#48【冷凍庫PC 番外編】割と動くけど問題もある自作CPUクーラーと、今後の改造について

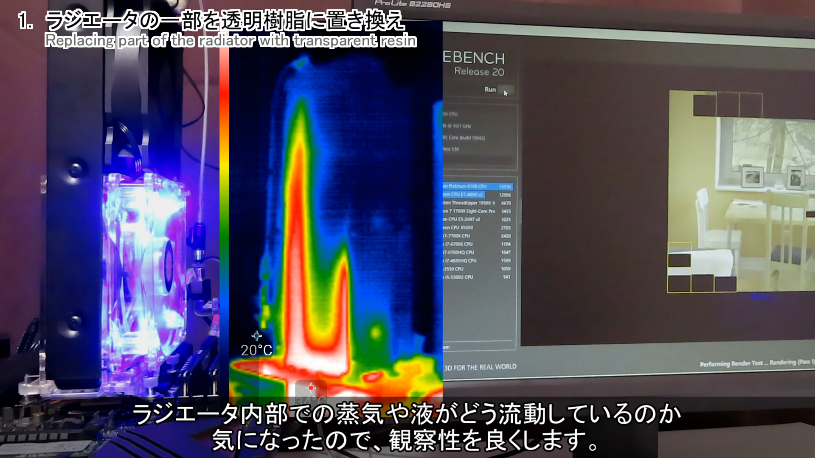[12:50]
On screen: spot 20°C
サーモ映像を見ると上部まで熱源が来てそうなので、
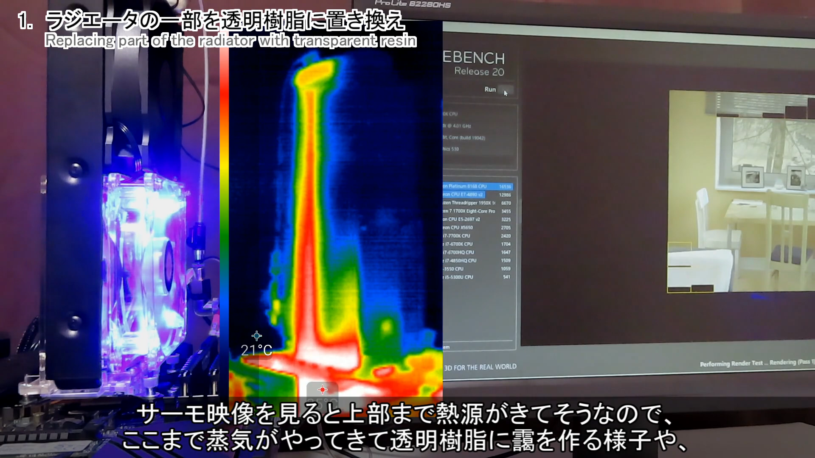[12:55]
On screen: spot 21°C
ここまで蒸気がやってきて透明樹脂にも家を作る様子や、